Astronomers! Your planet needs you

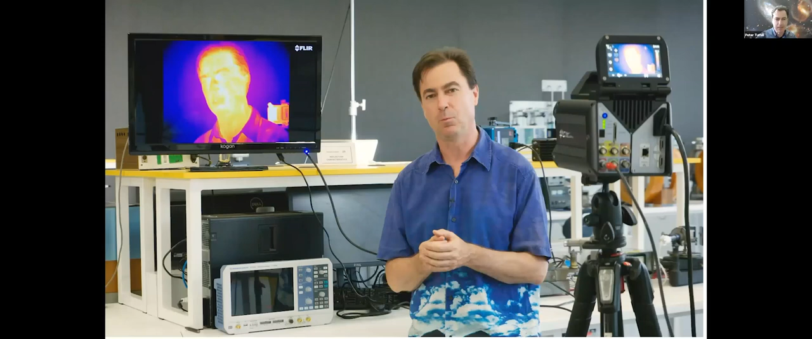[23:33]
And you might be able to set one of these up in your lab. All you need is a thermal camera, a thermal infrared camera. So we're filming here both in visible light, normal camera, and then also, and that's, of course, where the sunlight comes down to warm up a planet.
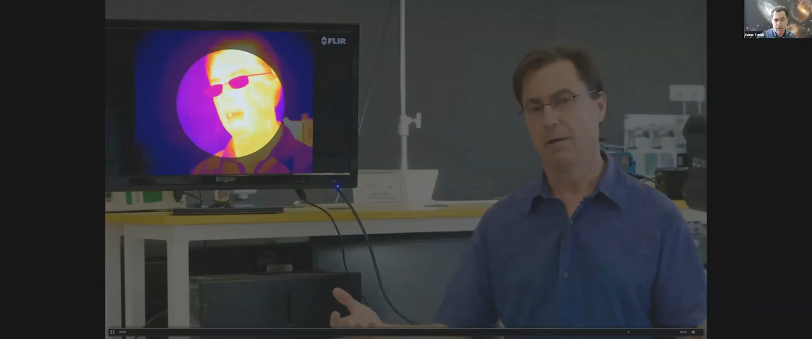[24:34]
But now we're going to show you what climate change has got to do with greenhouses, what's got to do with growing vegetables underneath glass. So it turns out that glass has got this remarkable superpower. It lets invisible light completely, but it blocks out the infrared. So you just saw when I put on the glasses, I put on a one way valve, it's still letting the light fall on my face, but it's not letting any of the heat escape back out.
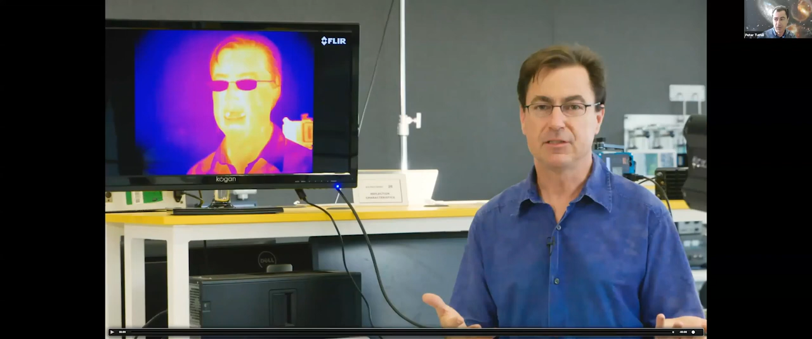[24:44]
Well, okay, you've done the greenhouse carbon dioxide thing. But the other possibility from besides we've seen what you look like in different wavelengths is that that famous pop artist Andy Warhol